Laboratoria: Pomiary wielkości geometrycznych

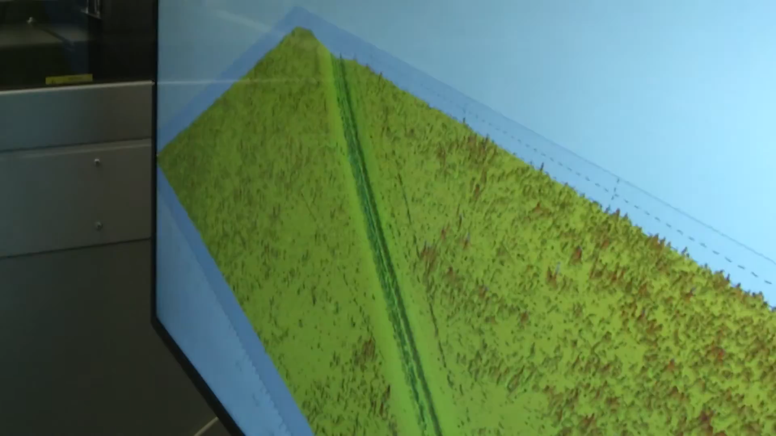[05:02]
polegającej na zbieraniu danych pomiarowych w kierunkach X i Y i na ich podstawie odtwarzanie obrazu powierzchni.
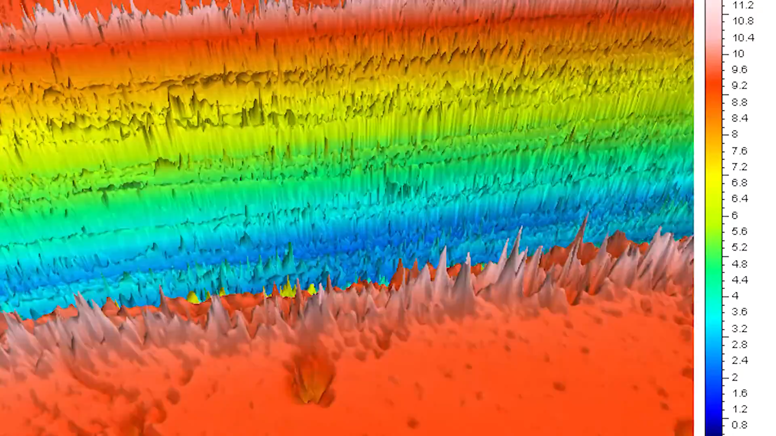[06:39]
Wadą tej metody jest wpływ własności optycznych mierzonego materiału na wynik pomiaru.